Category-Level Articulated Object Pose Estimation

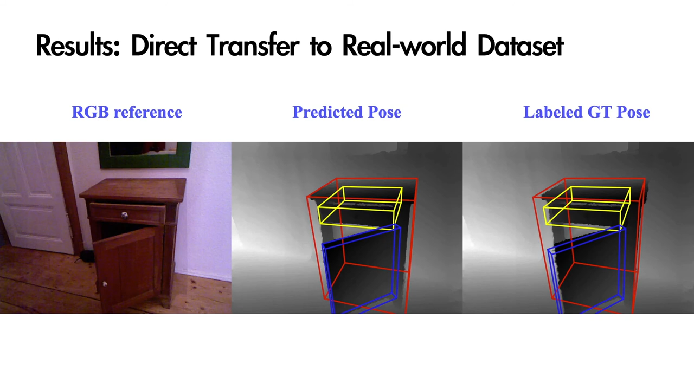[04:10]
We test our model trained on simulation data directly on real-world depth images, from an instance-level pose estimation dataset. Here are the results on the cabinet instance with both 1D revolute and 1D prismatic joints.
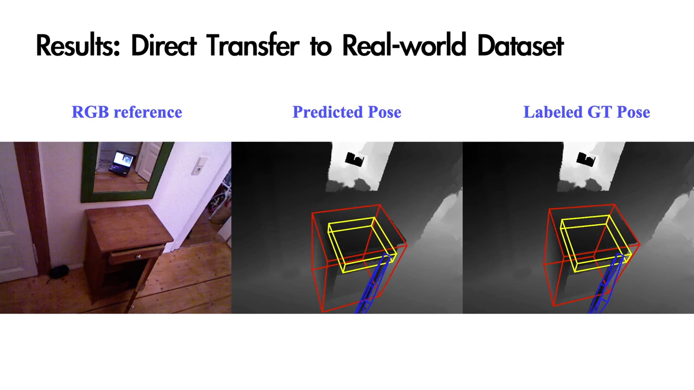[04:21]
To conclude, we present an approach for category-level pose estimation of articulated objects.